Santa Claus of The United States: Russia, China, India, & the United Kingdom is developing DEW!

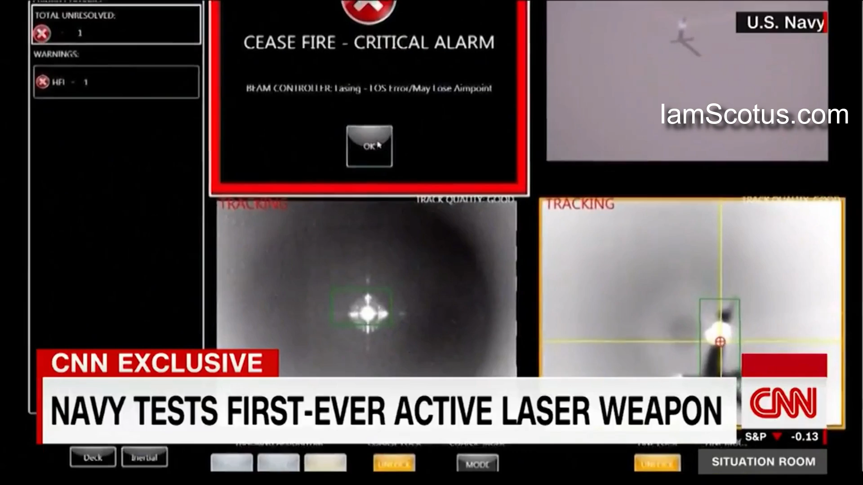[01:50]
heated to a temperature of thousands of degrees, lethally damaging the aircraft and sending it hurtling down to the sea.
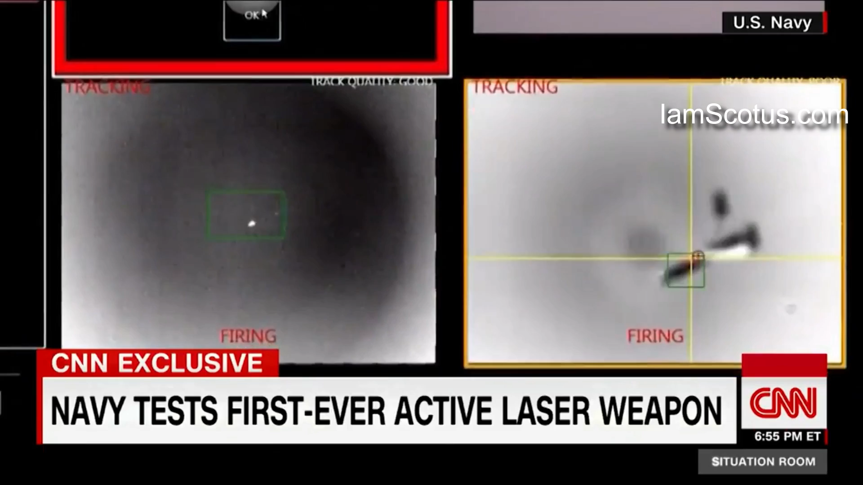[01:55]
All this from a silent and invisible killer. It operates in an invisible part of the electromagnetic spectrum.